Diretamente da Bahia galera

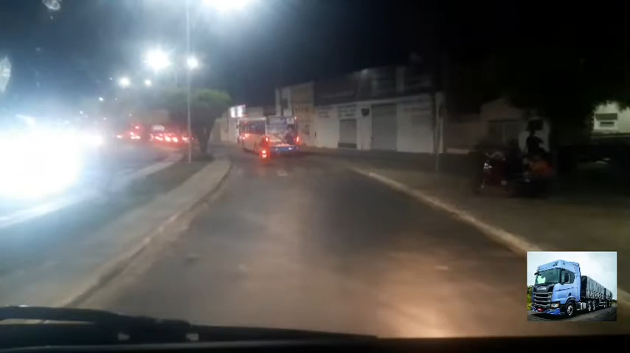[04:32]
Muito semáforo, né? E aqui nós já tá no atalho. Vai chegar mais logo lá na mais ligeiro na pista de rolamentos.